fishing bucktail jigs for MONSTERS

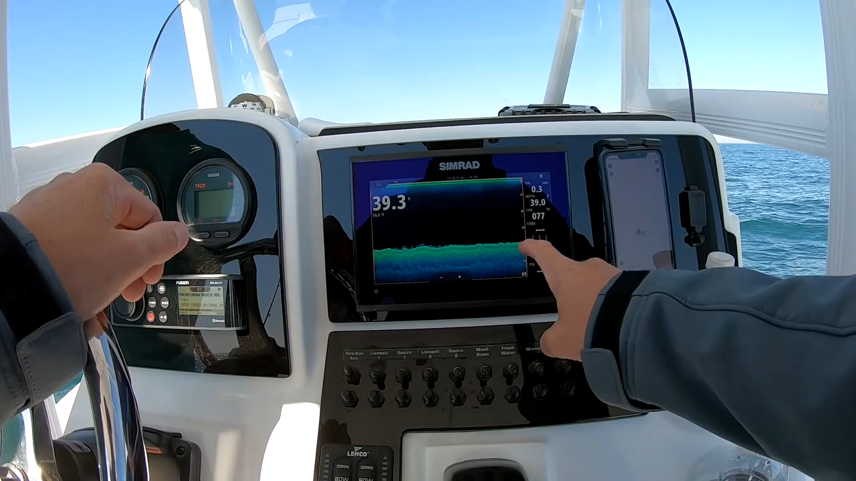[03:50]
so here's our structure right down here sitting in uh yeah sitting in 39 feet of water and uh you guys can probably see right here marking some
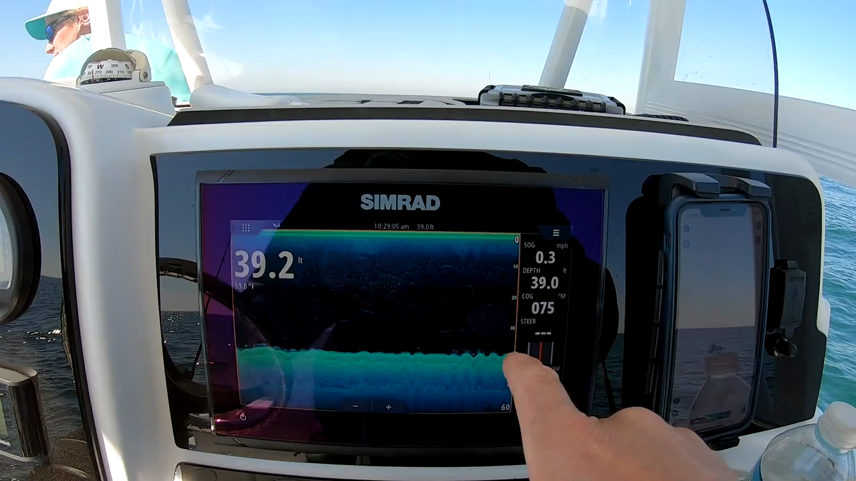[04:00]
On screen: speed 0.3 mph
good little bait on top of the structure it's just kind of moving around a little bit but the container
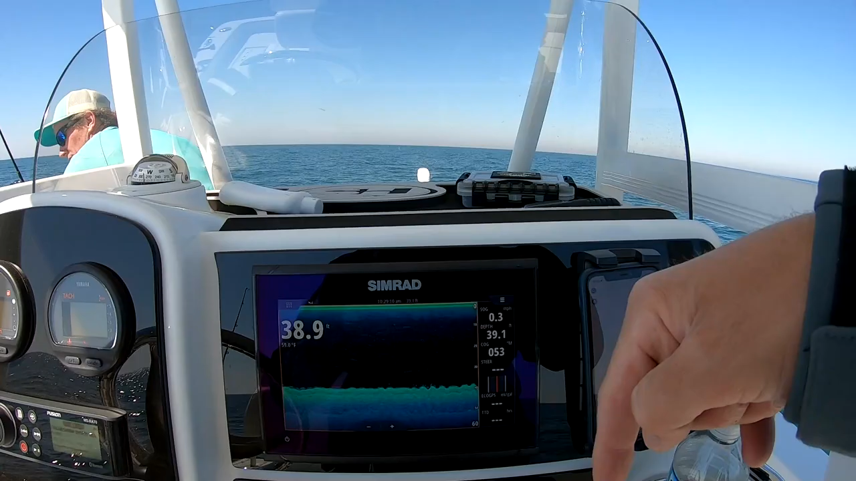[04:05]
ship down there or the ship that's down there i don't know how tall it is but
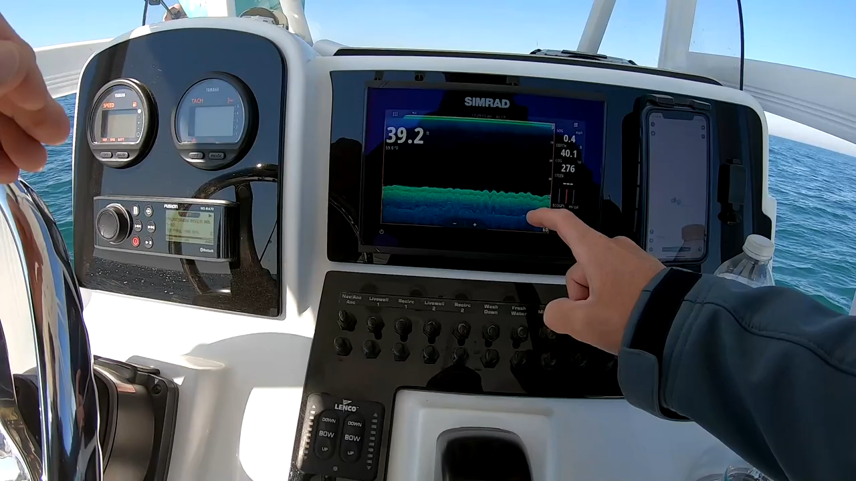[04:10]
i know we were at about 44 feet or so and then once we hit this thing or set up
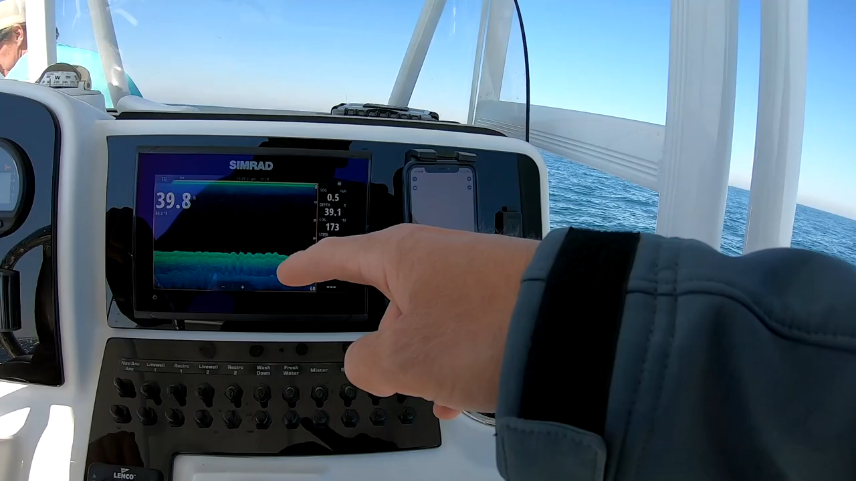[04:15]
on top of this thing it uh it jumped up to about 39 feet or so so we're definitely on top of